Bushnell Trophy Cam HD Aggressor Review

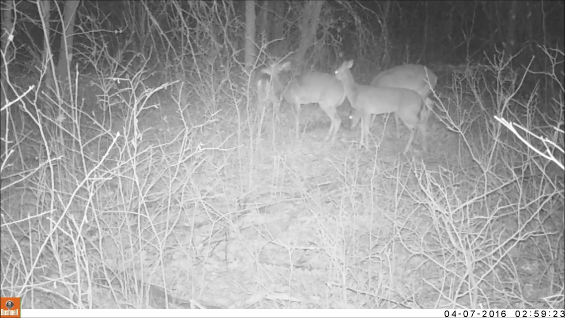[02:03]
It's at least on par with many other HD video trail cameras that I've seen.